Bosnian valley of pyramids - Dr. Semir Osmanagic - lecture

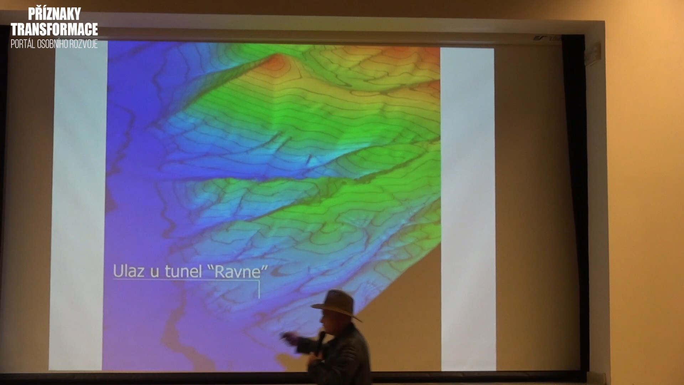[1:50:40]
This is how the tunnels look like. Takhle ty tunely vypadají.